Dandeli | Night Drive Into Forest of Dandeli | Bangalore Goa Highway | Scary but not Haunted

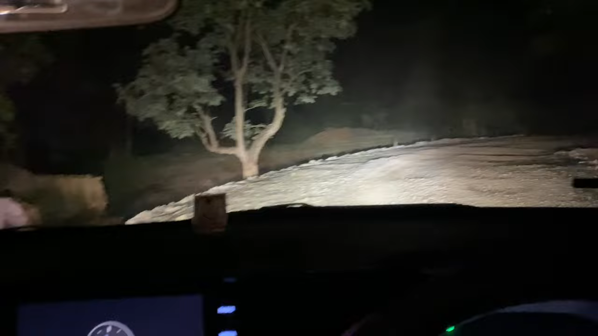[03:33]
एक बंजर घर है छोटा सा टूटा हुआ, दुकान टाइप का, देखते कुछ दिख गया तो यार काफ़ी डेंस है फॉरेस्ट अगर आप देखो तो।
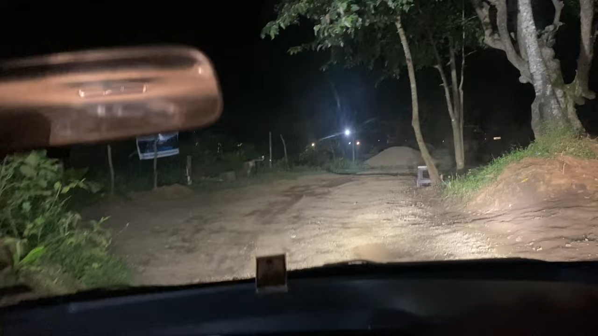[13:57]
दोस्त लोग अभी हो गया बहुत, हम लोग भगा के जल्दी से आए, सेम रूट में कुछ दिखा फिर से नहीं तो हमने उसको नहीं दिखाया।
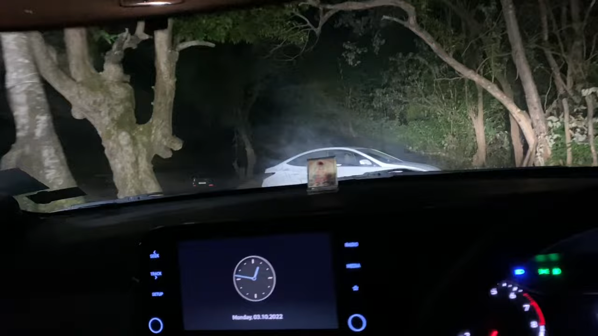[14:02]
देखिए हमारी गाड़ी यहाँ पार्क है, एंड बच्चे लोग पता नहीं लगता यहाँ थे, मैं छोड़ के गए थे, शायद सो गए हैं।